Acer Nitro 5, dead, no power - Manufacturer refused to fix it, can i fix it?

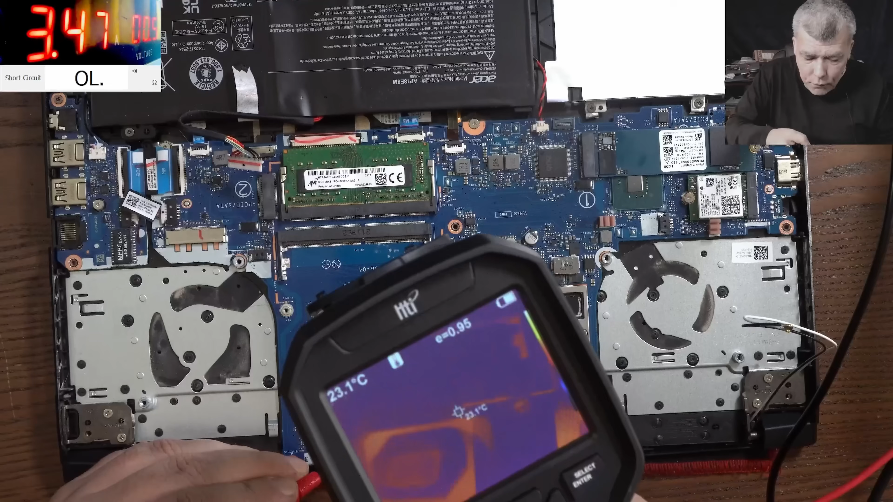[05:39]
On screen: spot 23.1°C
And it's taking 3.4 ohms. What is shorted? What is shorted? You know what? Here is something, yeah? Check that. You can see. So here, by someone deep, I mean,
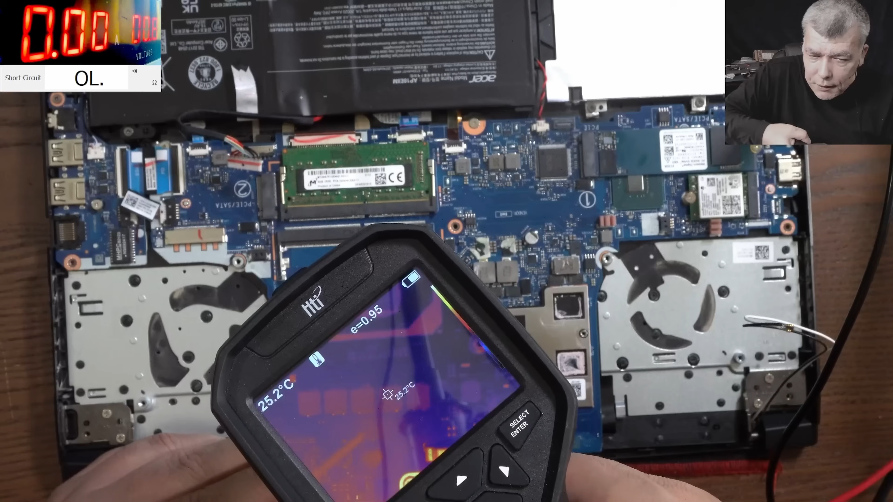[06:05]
On screen: spot 25.2°C
proper deep here, it is something. But it's not on the CPU, because on that case,
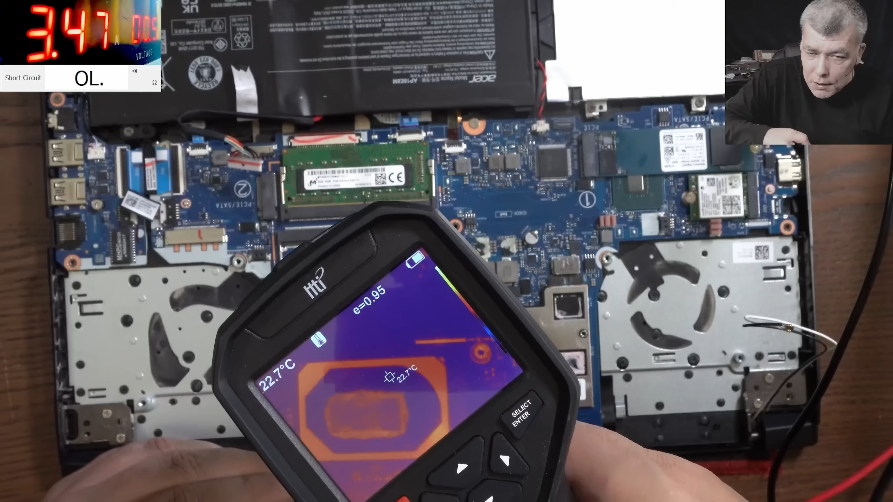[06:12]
On screen: spot 22.7°C
I will see the CPU getting hot, and I don't see it. I mean, the CPU and GPU are the same. These are proper good news.
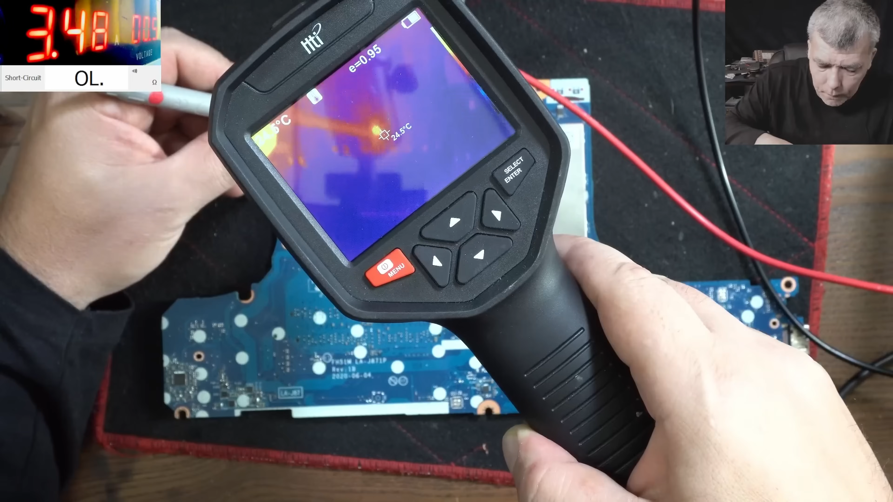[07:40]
This one, I touch it. Check that. I touch it with a probe. You can see it. It's a capacitor.
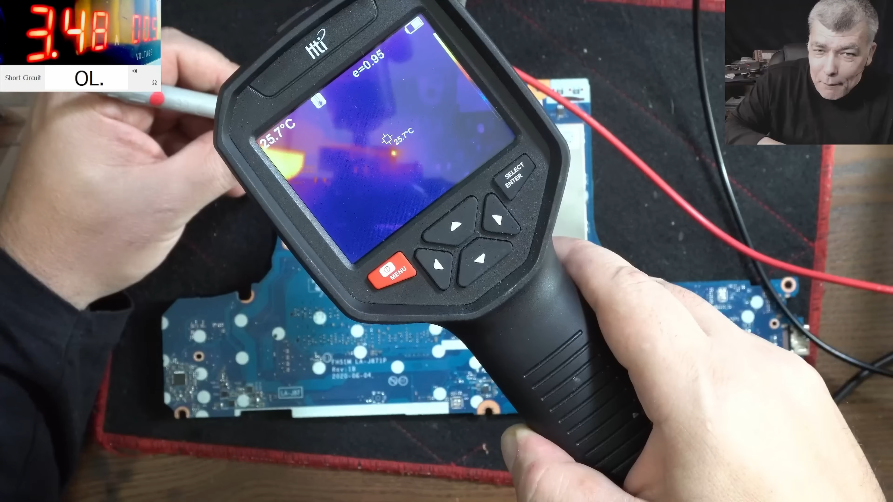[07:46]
I can't believe it's actually a capacitor. Let's see under the microscope, just to localize precisely that capacitor.